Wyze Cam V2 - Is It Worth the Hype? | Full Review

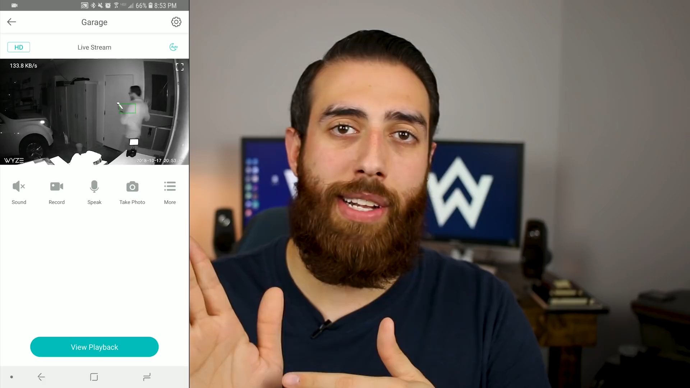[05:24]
I had to of course change the camera a little bit to make sure that it wasn't pointed too close to the wall so that the IR blasters weren't blasting off the wall and kind of white whiting out the image. Once I got that honed in, I can see the inside of my garage just like that garage door with white open and it's the middle of the summer.